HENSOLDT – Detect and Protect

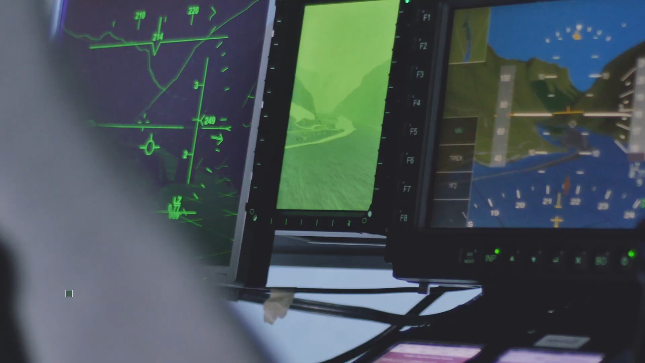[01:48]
our solutions complement the human eyesight in civil and military aircraft.